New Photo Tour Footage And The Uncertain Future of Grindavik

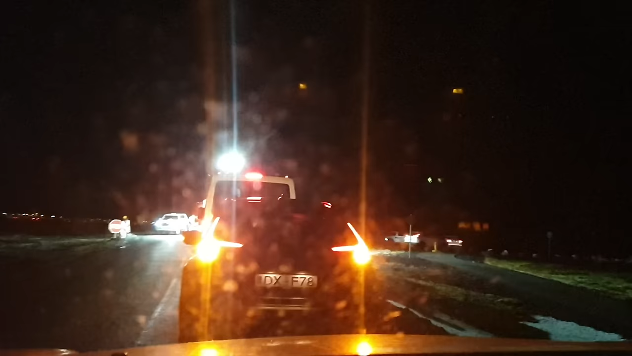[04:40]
I would have to wait there in line with the hazard lights on. The cars were piling up on the road, all showing obedience with the hazard lights. And we waited and waited. Then we were told that it was the police that would have to give the green light for access. Only a few stuff cars driving through every now and then. So we just sat there, 100 or 200 people in our cars with the blinking lights when the cops finally came.